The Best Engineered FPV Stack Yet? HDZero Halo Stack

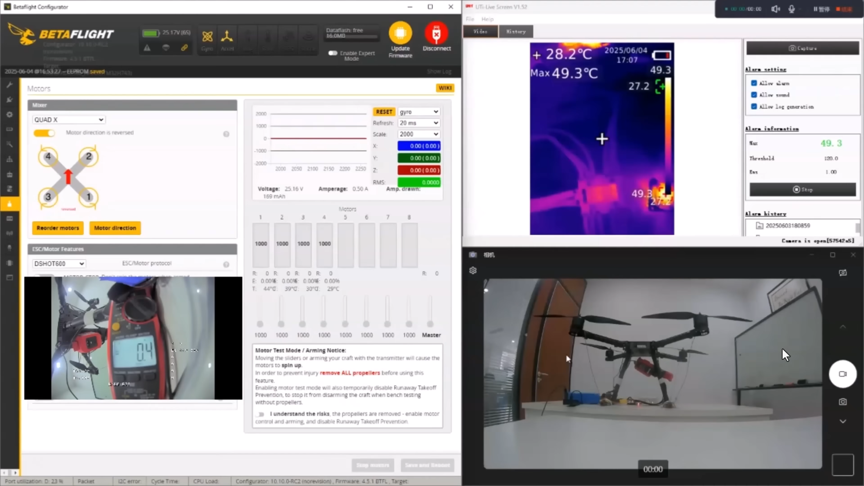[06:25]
On screen: spot 28.2°C, max 49.3°C
So as you can see here, we're ramping up the power and ramping the power down, and doing that rapidly will cause a lot of failures to occur. We're also measuring the temperature here, as you can see.
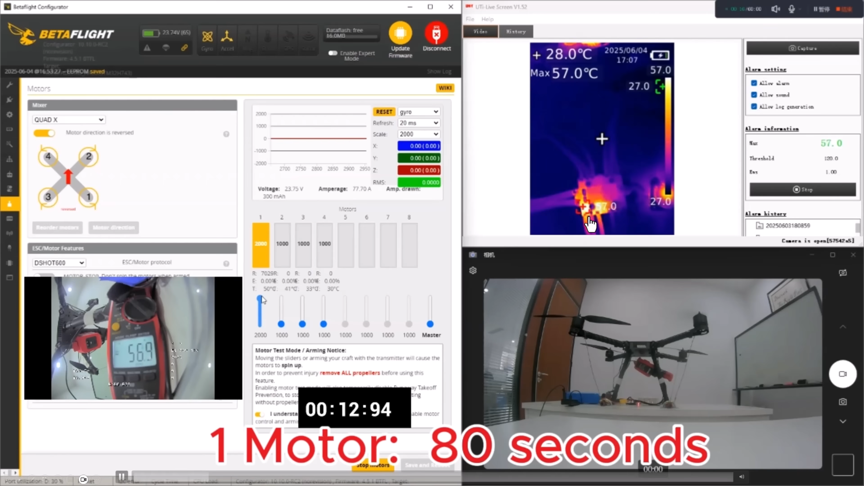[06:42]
On screen: max 57.0°C
So I'll move this along, and then you can see that we're pulling a lot of power. And then we get an alarm.
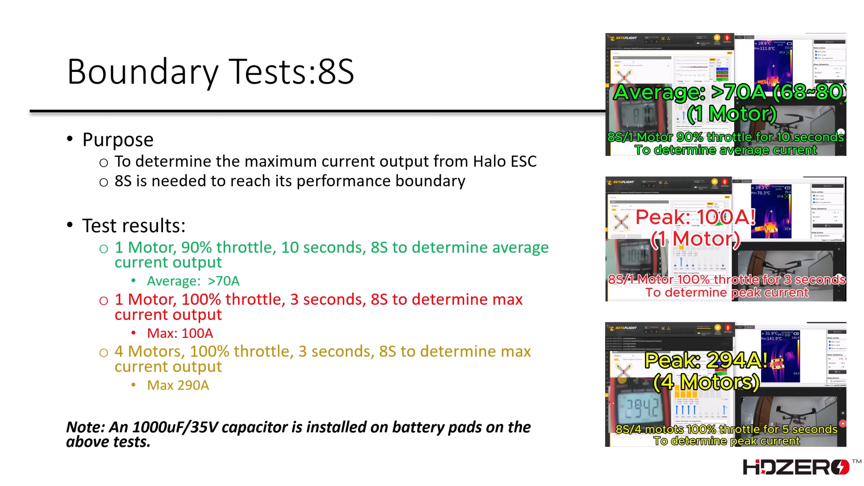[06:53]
And then here are the final results.
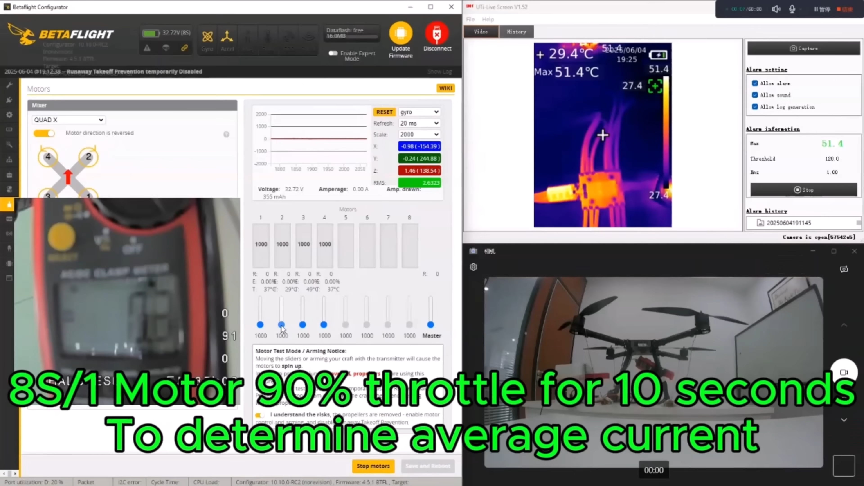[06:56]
On screen: spot 29.4°C, max 51.4°C
So here's all four running,
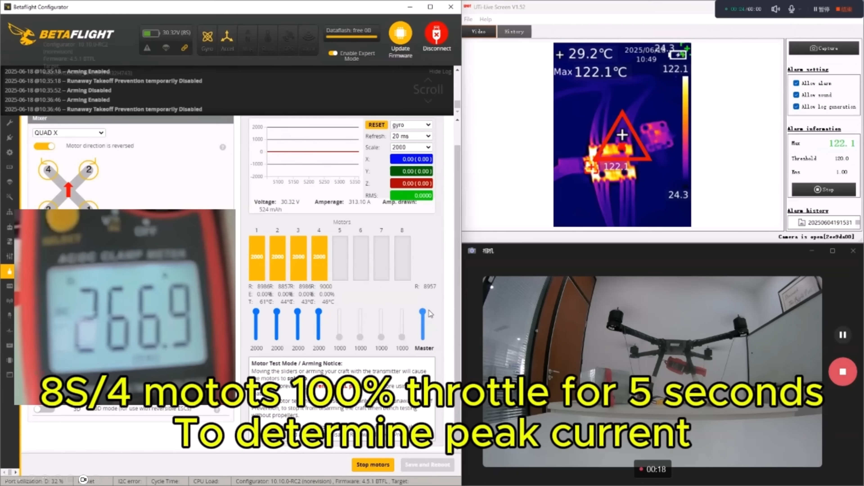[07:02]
On screen: spot 29.2°C, max 122.1°C
and we're going to see our maximum coming in here at 294 amps for four motors.